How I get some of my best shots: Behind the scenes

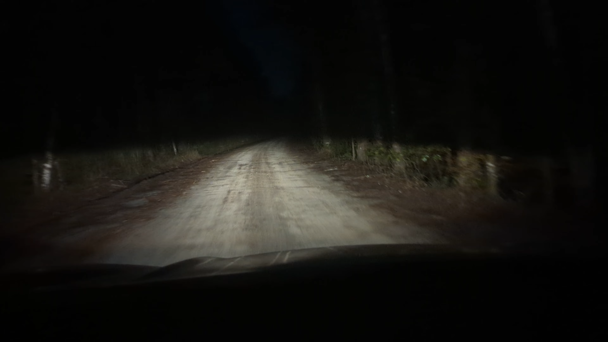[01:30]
Well we've been we've driven about 20 minutes to get to that area on the map that seemed pretty remote with lots of wildlife and you can see that it's definitely looking good. I mean we don't have houses out here nobody else is on this road with me so hopefully this will be a good road to find some of the stuff. So we'll keep our eyes peeled and hopefully something pops up. Now this is exactly what I was hoping for.